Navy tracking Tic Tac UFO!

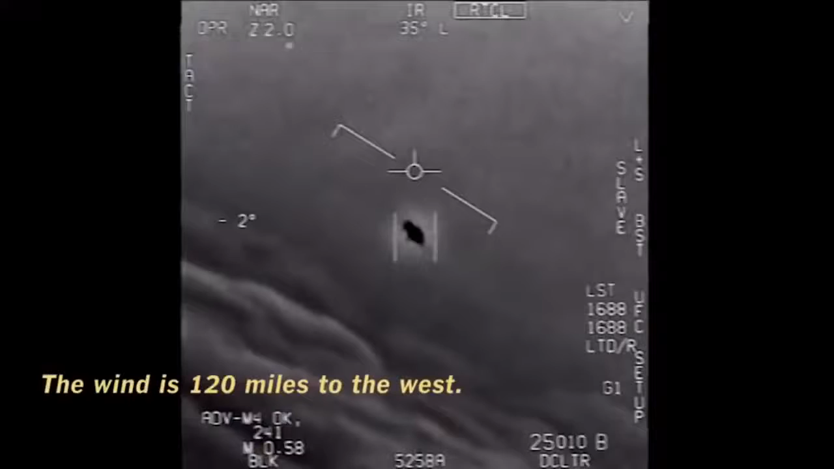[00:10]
The wind's a hundred and twenty miles to the west. I'm a whole thing, dude. That's not our LNS, though, is it? It's not. It's not our LNS, dude. What is that thing? What's the f***ing drone on, bro? There's a whole fleet of them look on the ASA. My gosh!
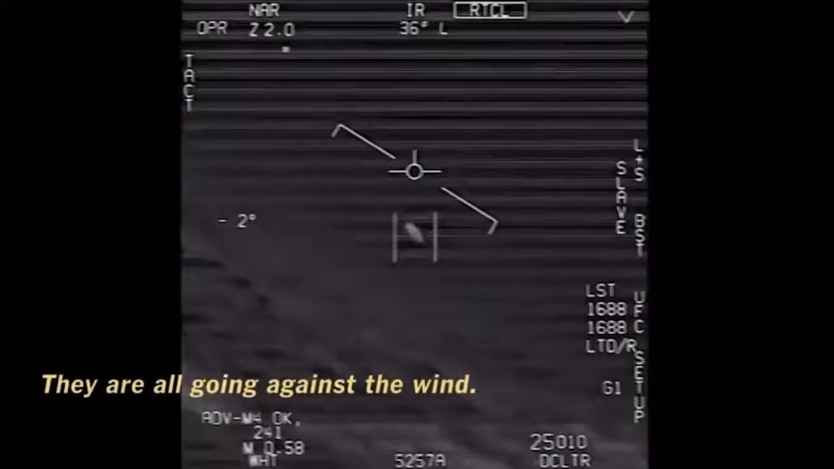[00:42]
They're all going against the wind. The wind's a hundred and twenty miles to the west. Look at that thing, dude.
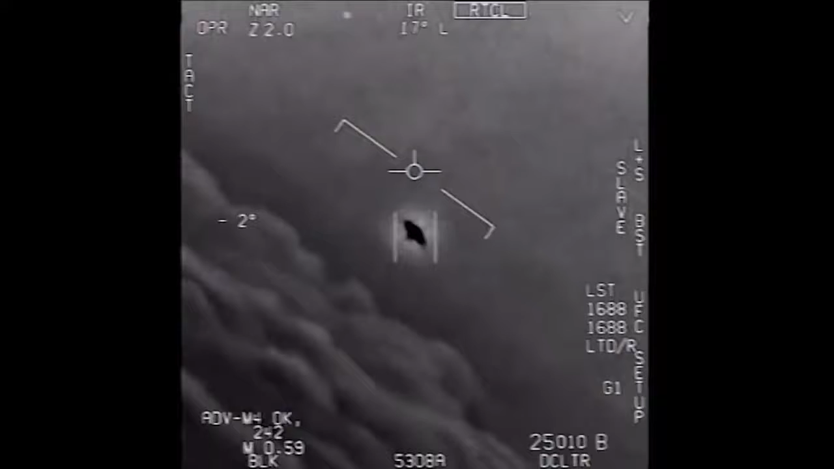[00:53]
That's not our LNS, though, is it? It's not. They got that on ASA. Well, if there's another thing... It's rotating.